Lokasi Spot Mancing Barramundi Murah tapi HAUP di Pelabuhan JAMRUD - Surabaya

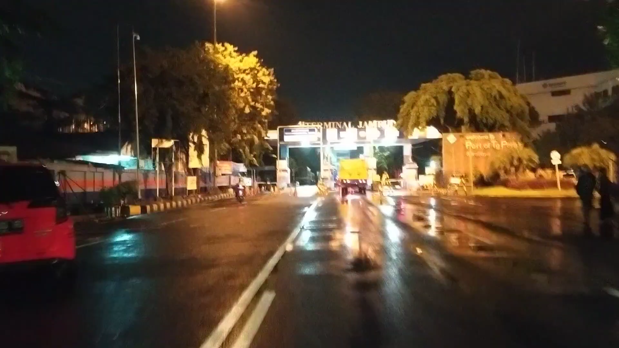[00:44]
Ini pelabuhannya, guys. Jadi nanti kita bayar, maksudnya bayar nih. Rp5.000. Ini pelabuhannya. Tapi nanti spot kita mancing ada di sini, belok sebelah kiri.